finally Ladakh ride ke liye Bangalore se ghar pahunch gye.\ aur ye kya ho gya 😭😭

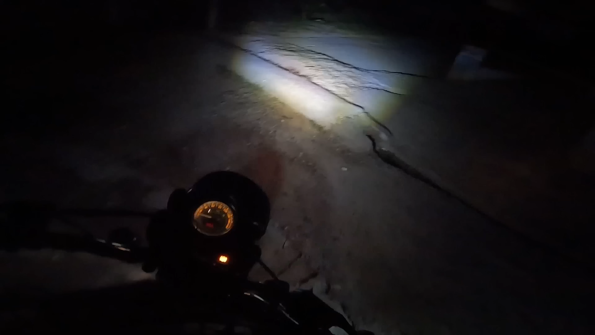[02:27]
और हम निकल चुके हैं अपनी ड्रीम राइड के लिए, जैसा कि आपको पता है कि काफ़ी दिन बाद हम धन्नों पे आपको मिल रहे हैं, और आप ये मेरे गांव की गलियां देख लो,
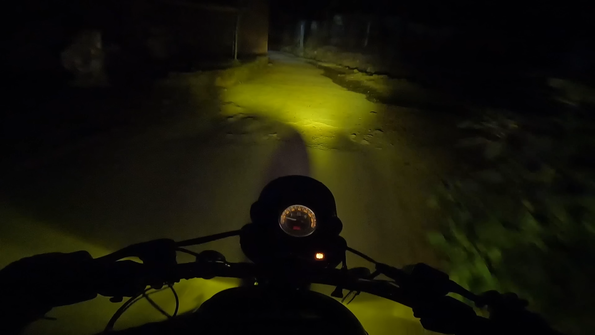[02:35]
पाइपलाइन वालों ने पूरी खोद के रख दी है, पूरी ऐसी तैसी कर दी है रोड की, इंजॉय एडवेंचर थ्रिल विल सब कुछ मिलेगा आपको, बस इस बार थोड़ा सा अच्छा सपोर्ट करना,
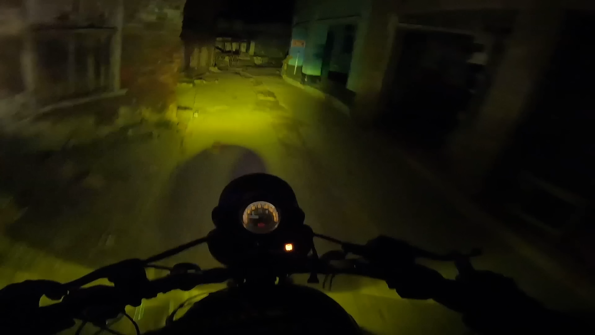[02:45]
काफ़ी ख़तरनाक राइड होने वाली है, एडवेंचर रहित, आप भी काफ़ी इंजॉय करने वाले हो इस राइड में।
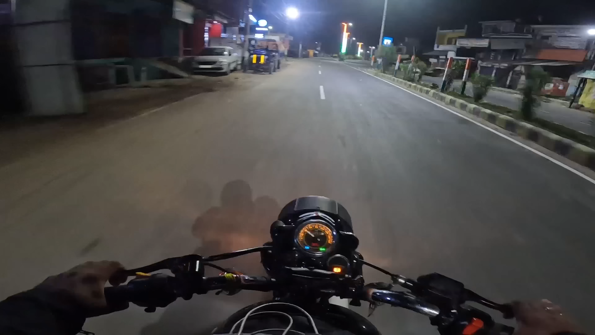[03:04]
बाकी अभी हम रसूलाबाद में हैं, जिसको पता है उसको पता है, जिसको नहीं पता उसको कोई बात नहीं।
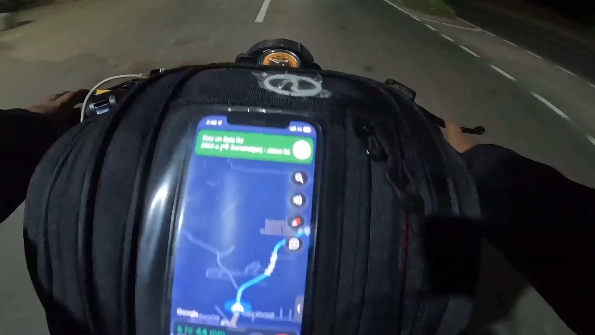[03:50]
अभी इसमें 418, 6 घंटे 40 मिनट दिख रहे हैं, टाइम अभी हुआ है 256, आराम आराम से चल रहे हैं, वैसे अभी तक तो 60 ही चल रहे थे, अभी 50 चल रहे हैं, 50-60 ऐसी है डिस्टेंस, क्योंकि मेरे को इस पर भरोसा इस बार कम है, क्योंकि काफ़ी दिन से इसकी सर्विस नहीं हो रखी है, तो मैं ऐसे इसको ज़्यादा नहीं खींच सकता हूँ।
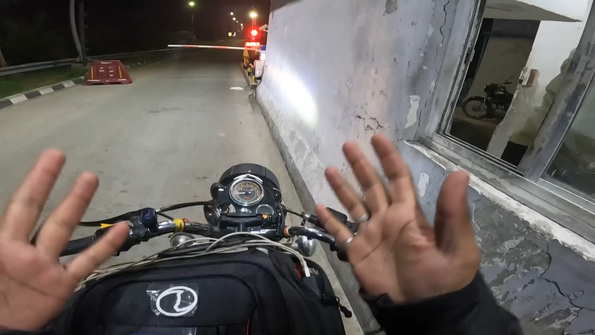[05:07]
हाय दिल्ली, अभी का सीन कुछ ऐसा भाई, अपन टोल पे पहुंच चुके हैं, मतलब बिल्कुल लेफ्ट साइड ना।